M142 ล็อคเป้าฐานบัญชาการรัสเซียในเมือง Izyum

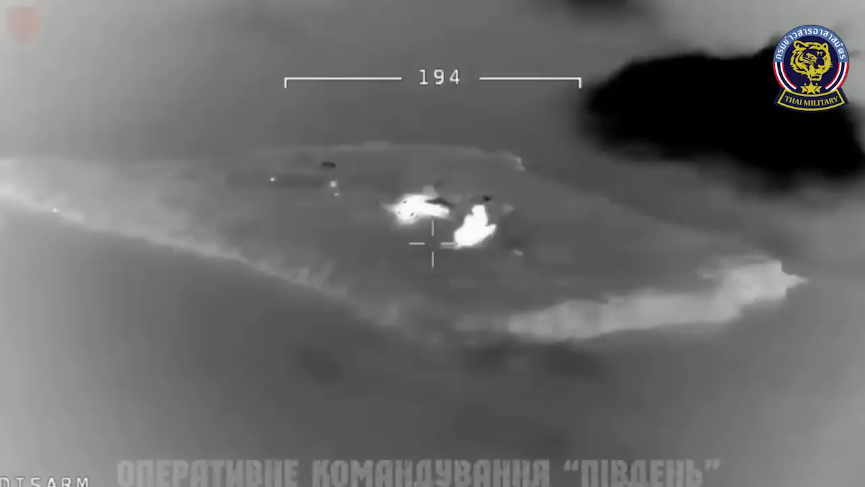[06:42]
เปิดเผยภาพจากโดรนแบบ TB2 Berakta ได้แสดง
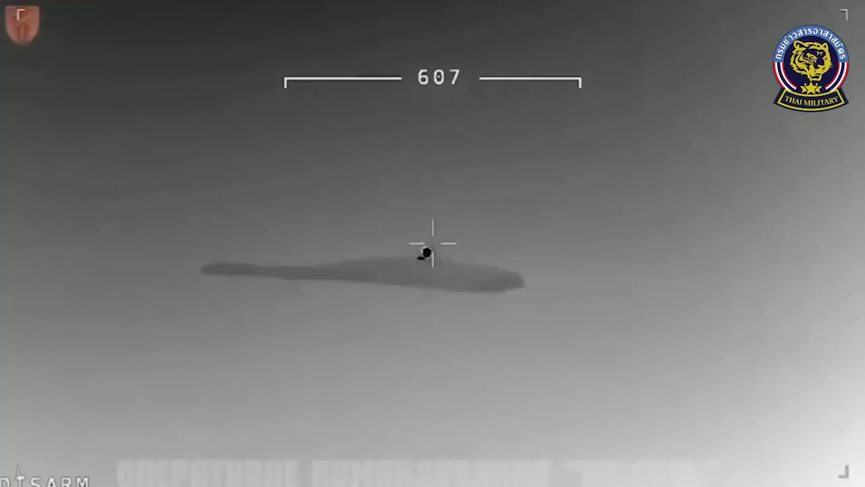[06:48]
ภาพการทำลาย ระบบป้องกันภายทางอากาศ แบบ Panz
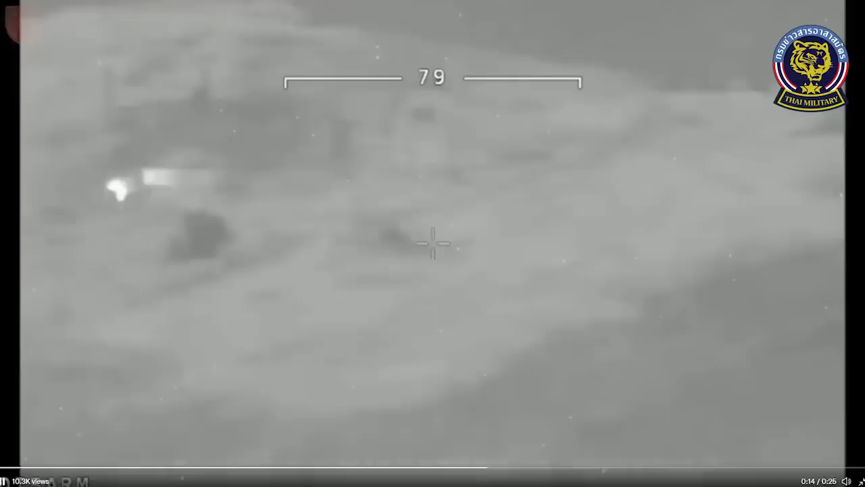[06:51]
er S1ซึ่งในครั้งนี้ก็ไม่ได้เป็นการจมตีจากทางอากาศ ซึ่งทางยูเครย์นั้
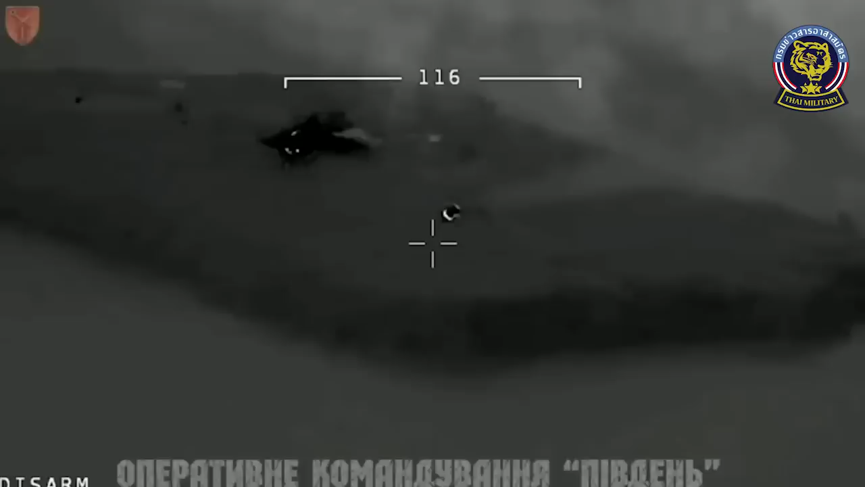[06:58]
นพวกเขาก็ไม่ได้เปิดเผยนะครับ ว่าพวกเขานั้นได้ใช้ระบบอาวุ
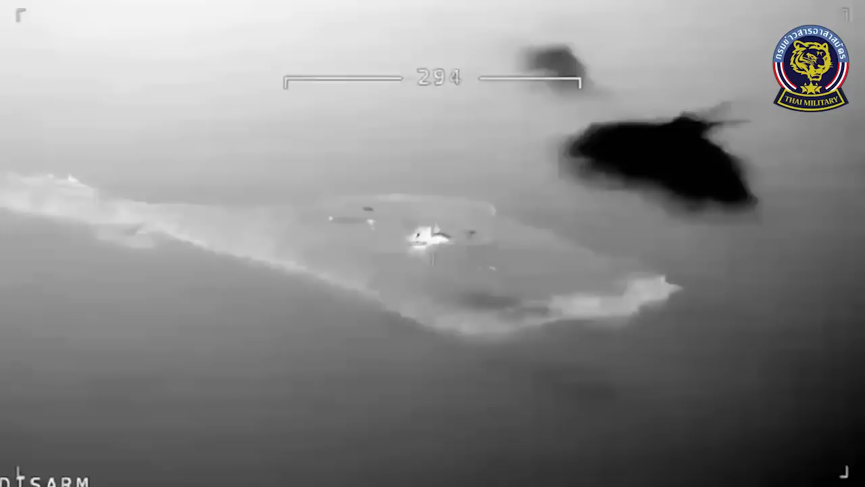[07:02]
ธชนิดได้ในการจมตีในครั้งนี้และเกาะงูนี้เ
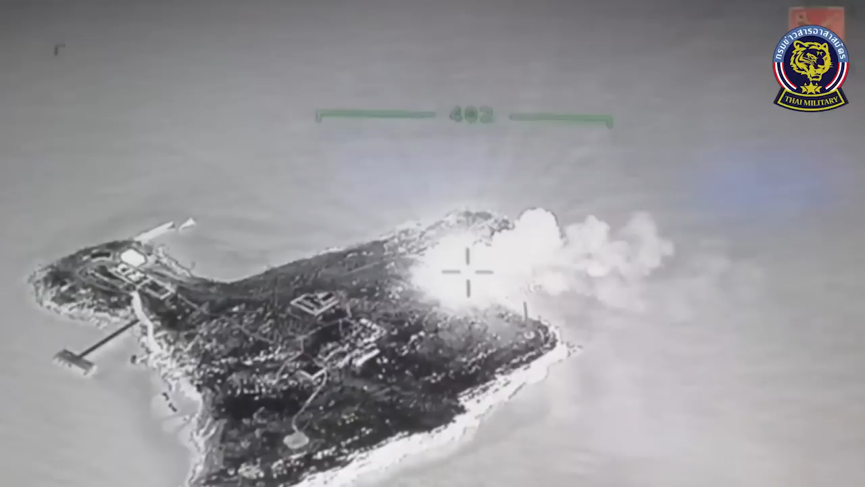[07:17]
ตั้งในการติดตั้งขีบนาวุธต่อต้าน อากาศยาณต่าง
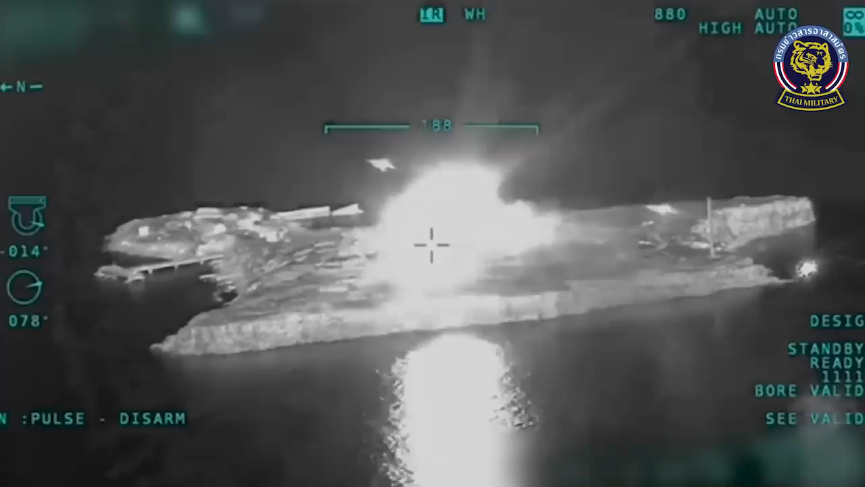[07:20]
ๆ ทั้งนี้ก็เพื่อคุ้มกัน นะครับ กองเลือของพวกเขาในเทลดำนั่นเองครับ แต่อย่างไรก็ตามนะครับ คุณวิชมก่อนงูแห่งนี้ก็ได้ถูกทางกองทับยูเครียนั้น จมตีอยู่บ่อยครั้งแล